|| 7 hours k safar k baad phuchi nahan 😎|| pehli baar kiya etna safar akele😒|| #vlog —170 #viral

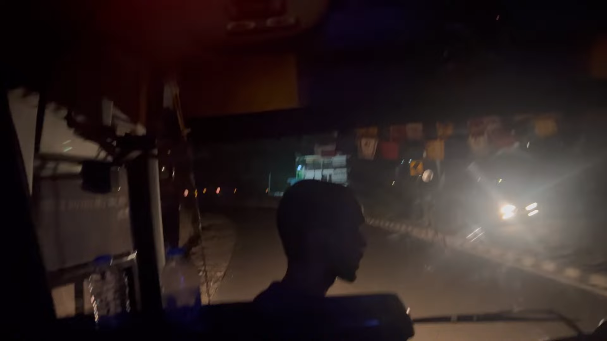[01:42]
तो अभी ना रात के 12 बज रहे थे और मुझे नींद ही नहीं आ रही थी। कभी आ रही थी तो सीधा फेस पे लाइट पड़ रही थी और नींद जा रही थी।